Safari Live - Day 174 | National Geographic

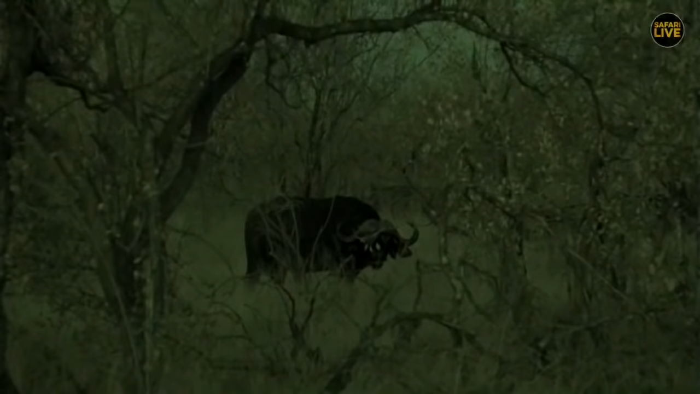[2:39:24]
and we've now just gone to infla red thank you very much fuck and look at him how mean they are always these are not the animals you play about with and very easily they can just bring you down without warning hello mr buffalo you have a good life living with females and youngsters and one time you're on your own when you're shown the doll and that's for that
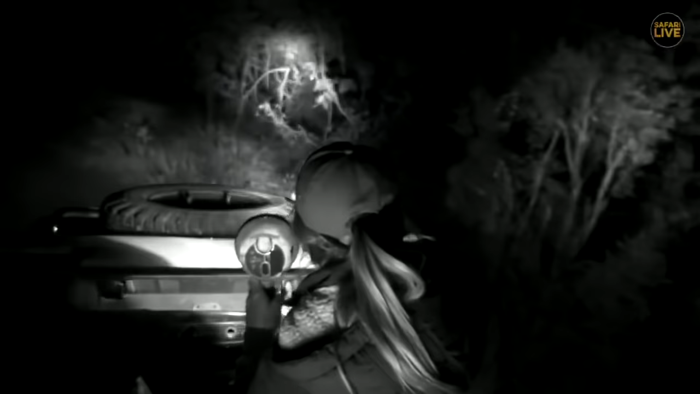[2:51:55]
I don't know if it is anything a good area to see something though could be maybe a little Janet moving in and out of these thickets
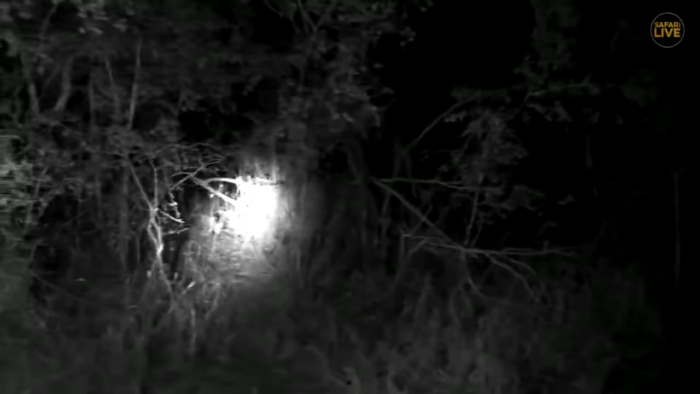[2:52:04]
I mean if I were one of the nocturnal creatures I'd probably be here lovely Laurie I wish your dream came true the fact that you dreamt that I found a honey badger I wish maybe that's going to happen tonight I'd be very excited if that were the case yeah
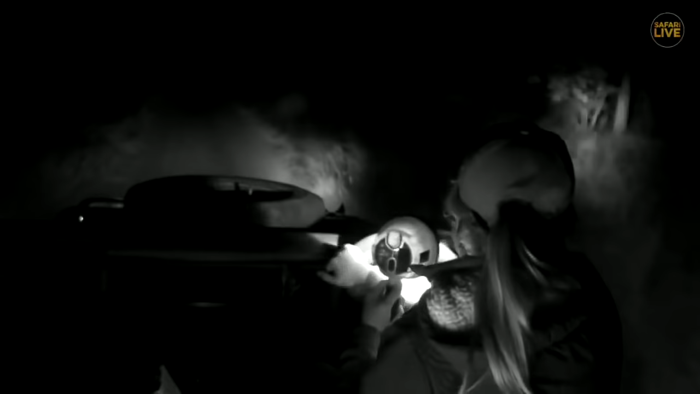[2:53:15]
and even a wildcat in the Mara too and lots down in the southern Sabi sand but anyways a nocturnal critter that is very common but we've been yet to find but of course David the animal finder has got it
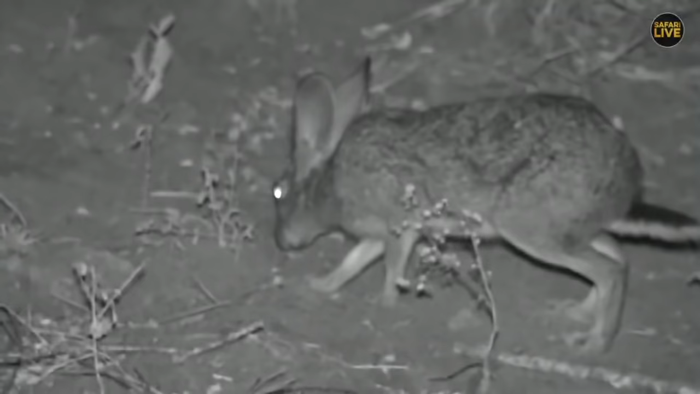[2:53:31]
well another luck here with a crab hair very common in this area a nocturnal animal definitely looking for food and maybe feeding almost the whole night do they smell good dry not palatable what do you want you should dig something from the ground scrub hairs maybe there
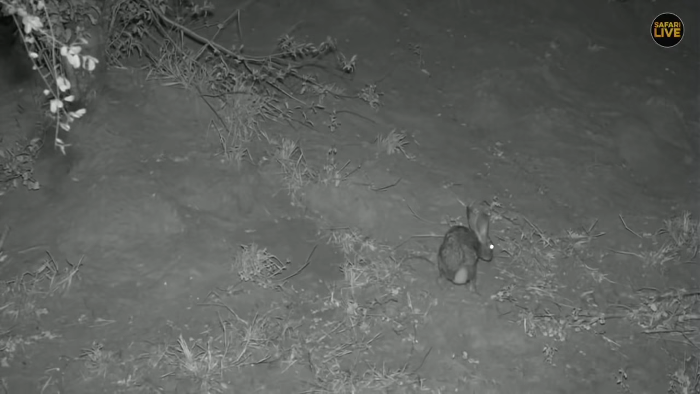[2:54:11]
again as I say they feed through the night going back early morning keeping away from the predators one of the reasons they'll come out at night hopefully they're not seen or spotted by there would be predators and more so see cheetahs or leopards but still once in a while they're brought down huge ears they got they need to hear very well and of course can see the big eyes trying to charge us where are you going
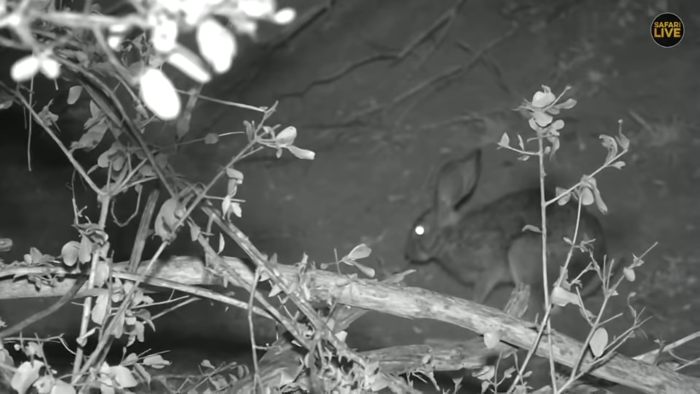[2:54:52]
she keeps smelling skips moving until she be convinced what's good for her I'm not sure that's the best way to look for food they'll normally eat here something nice to enjoy there either some leaves of some kind from that fob most of them having dried up maybe that's the challenge she is facing not sure exactly what to look for but normally they will dig rhizomes
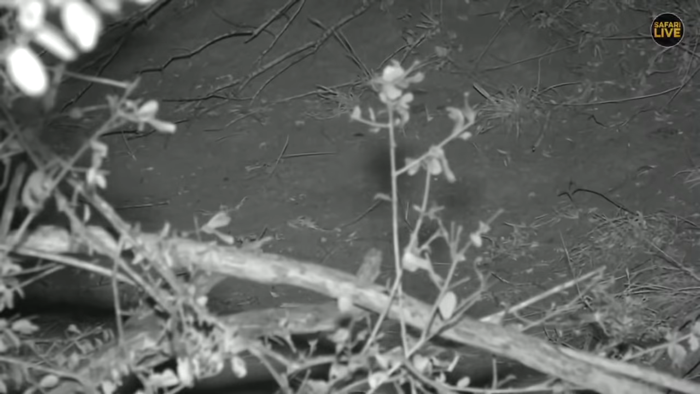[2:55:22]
Linda you say they are so cute but oh don't worry don't worry fuck but they're great leopard snacks yes they're so cute but I can tell you we have seen leopards going for them and anything cool you know
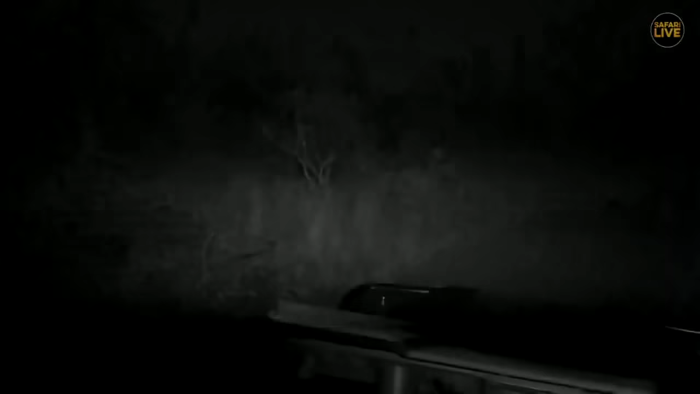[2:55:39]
any protein Linda for leopard including that scrub here leopards will go
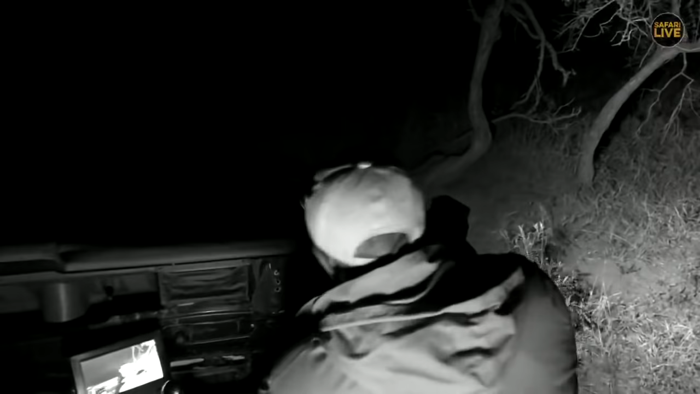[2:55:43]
for them as much as they're cute and you feel sorry for them when you see you know leopards going for them all right hopefully we're going to see more on the way or we might even see something bigger all right on again all good fuck all right see some eyes on the road from a distance maybe another one I don't know what that is or is a stand buck let's get a little closer little stand box fuck oops oh
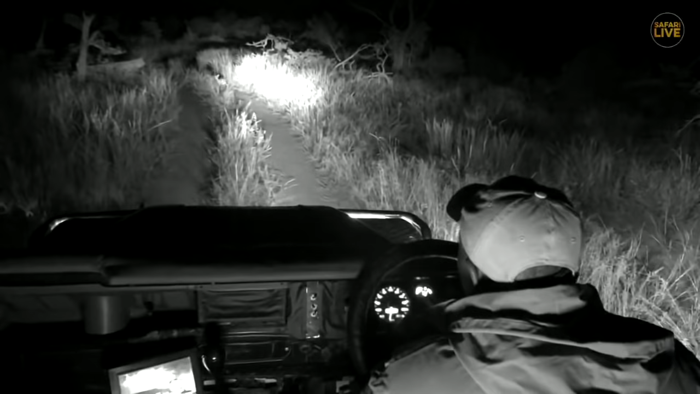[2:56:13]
what's that fuck stand buck and maybe a younger one than what you saw before there was two of them
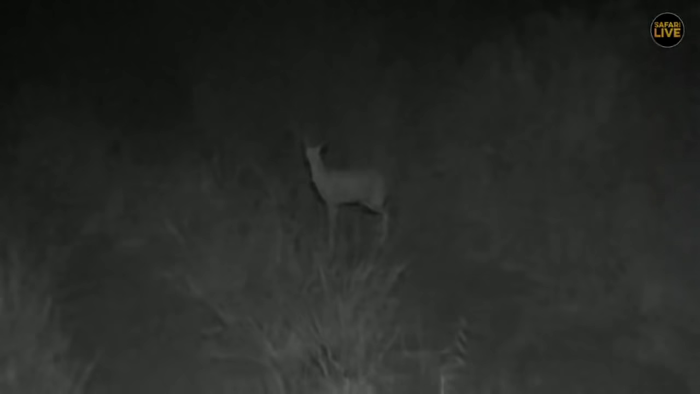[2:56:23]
hello stand buck we're just seeing some stand bucks before and this one just walk in the grass there want to cross the road hello there see the ears I was talking about before if you look in the ears like someone came
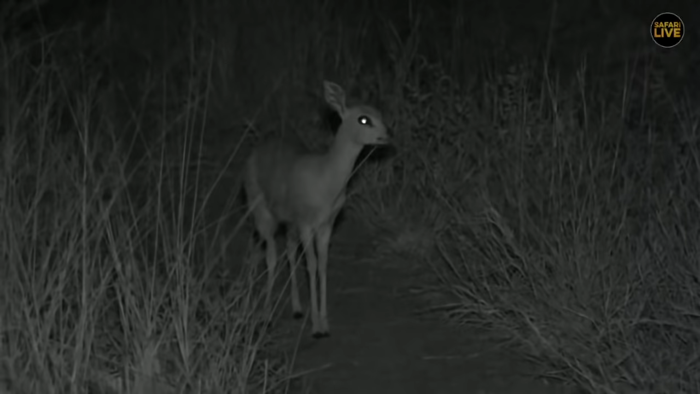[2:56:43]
with a paint or with a feather and painted those ears I have always admired all right Taylor got something more interesting no I don't think more interesting just cool I like the bush babies here we have a bush baby sitting very
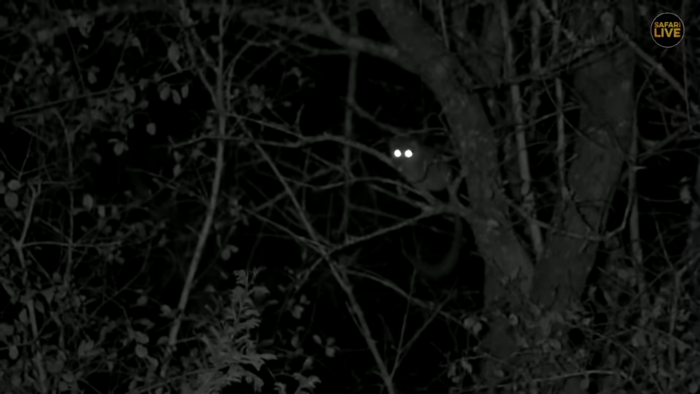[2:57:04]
still look how long its tail is that's crazy it's a little bit away from us which I think is why it is so relaxed I'm going to put the light on it just a little bit just to help get a bit more sort of detail there because it's just so far away and and Craig and Craig seems to think this is the same spot where you had an amazing sighting of bush baby Craig who were you with he says Craig says he thinks it was Ralph very nice that was a couple of evenings ago wasn't it it's just sitting there it's very relaxed
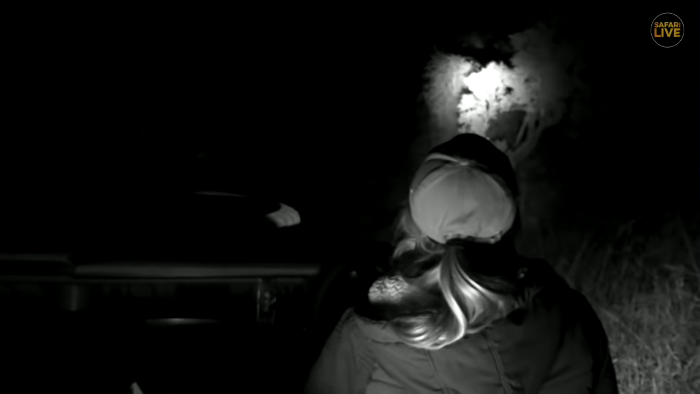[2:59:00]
take a gamble here let's drive a little bit further forward we've had a nice sighting let's see if we can get another view in the last few seconds of the show I'm going to try and roll in
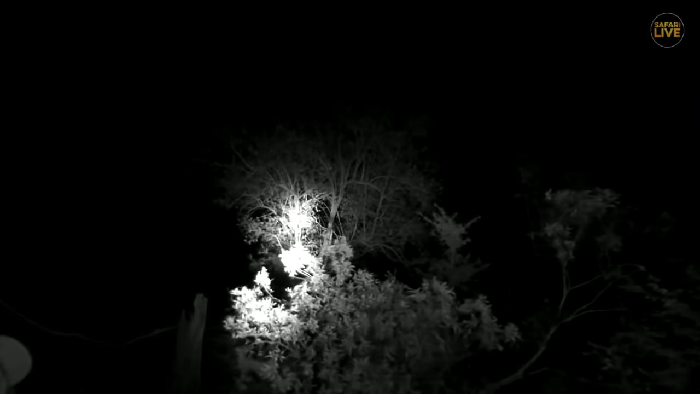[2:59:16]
now I'm going to try find it again it was here no no I don't know where it is it's very difficult to see where it was sorry I'm just scanning around
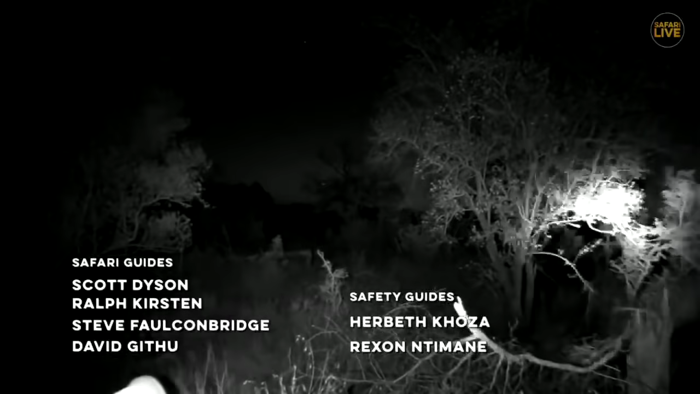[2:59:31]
maybe that wasn't the best idea oh well it was still quite cool don't you think